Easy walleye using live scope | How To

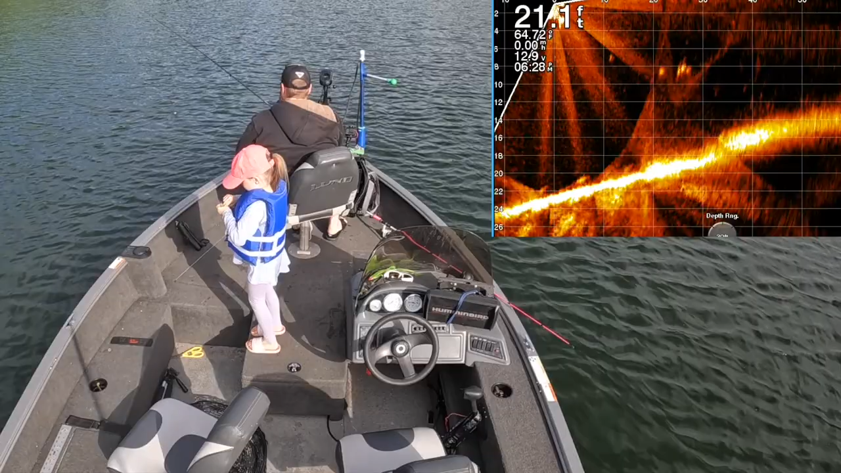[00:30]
big fish are coming to check us out. That's not good, because as soon as they check us out, they usually don't eat. Oh.
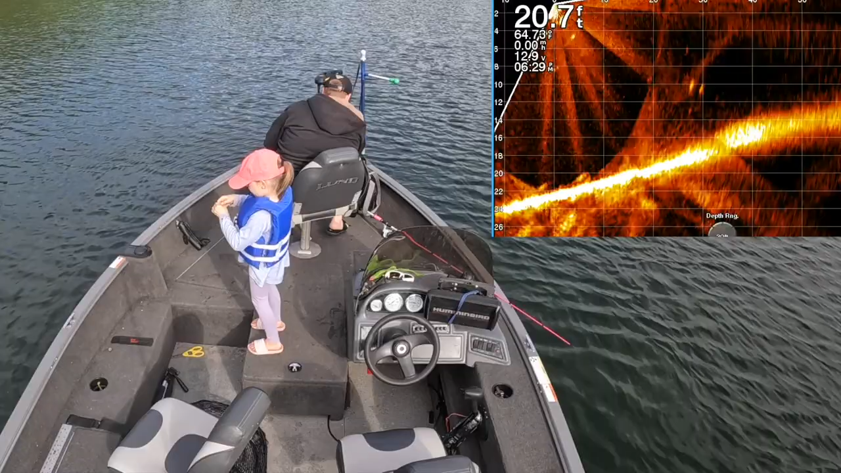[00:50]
On screen: depth 20.7 ft
They're chasing the bait. Set the hook. All right, come here. Sorry, we scared this one away. Hooked up. Didn't take very long. All right, go slower. Right.
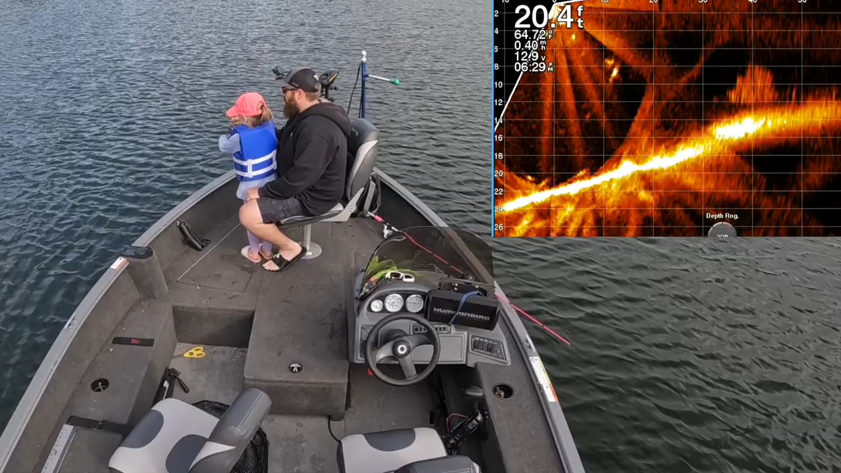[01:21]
On screen: depth 20.4 ft
Feels like a good fish. Okay, a really big walleye. Yeah. That's the whole school chasing them in. All right, step back. It's a nice walleye.
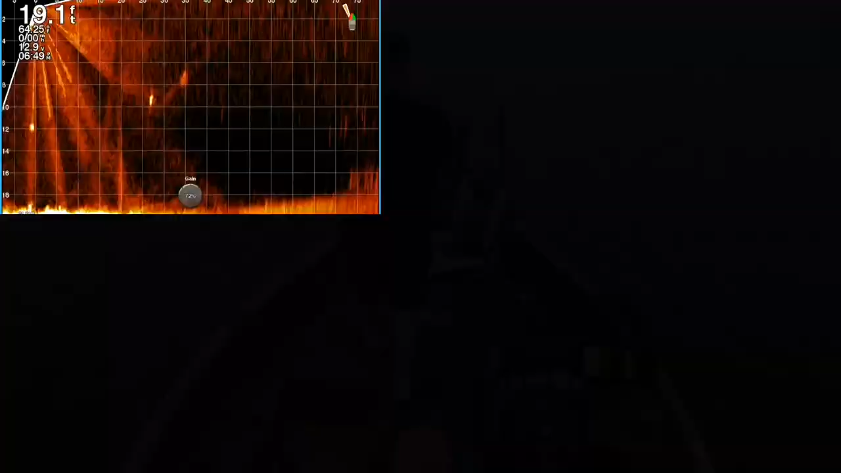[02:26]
Nope, I still got my leech. Definitely a bluegill though. Eddie doesn't want a bluegill.
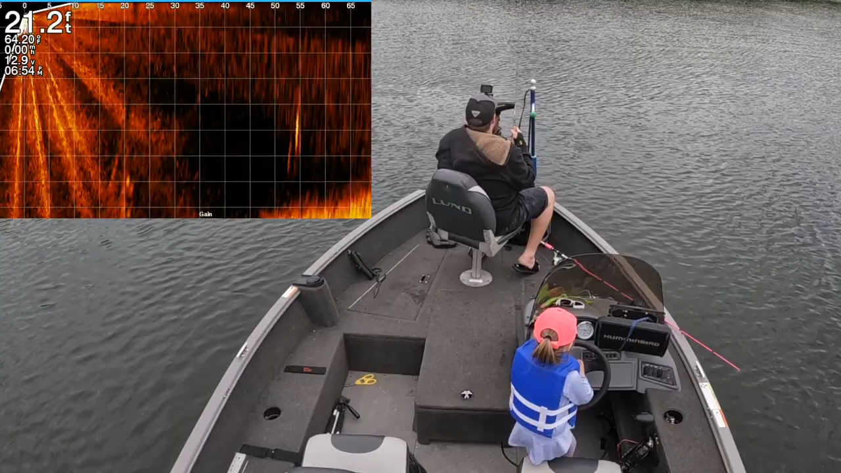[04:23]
On screen: depth 21.2 ft
Oh, I'm getting a bite, Maci. Come on. All right. Oh, it's a bass. Oh, it's a big one.
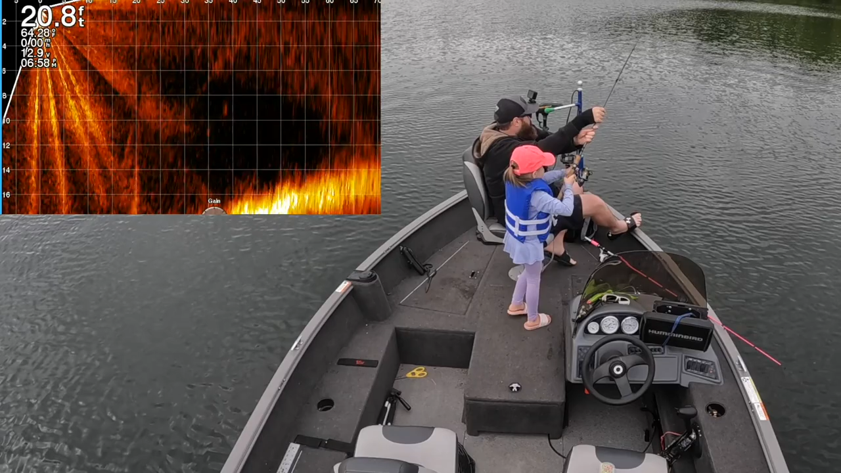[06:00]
On screen: depth 20.8 ft
Alright, get ready. They're coming over to look at it. I got them. Yep, just keep a nice bend.